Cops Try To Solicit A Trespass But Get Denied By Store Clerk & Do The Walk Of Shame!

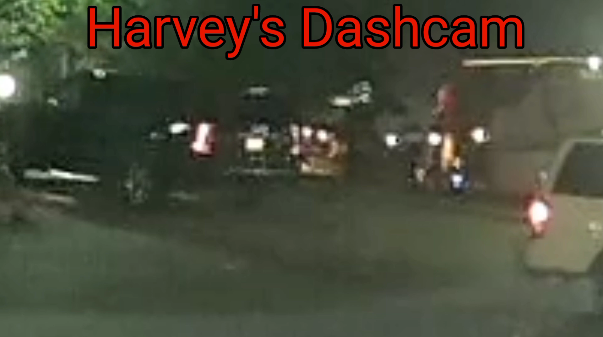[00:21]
the 5th we're in fort worth near the stockyards division as you can see this man was laying on the ground me and cody were riding by